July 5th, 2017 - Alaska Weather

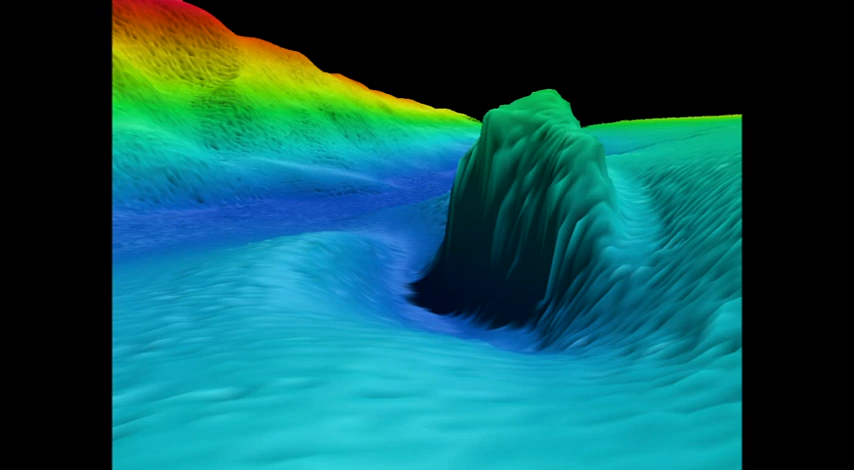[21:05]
So this 150-foot huge rock or whatever it is we don't know yet, you know, they jumped right on things like that. So it's exciting.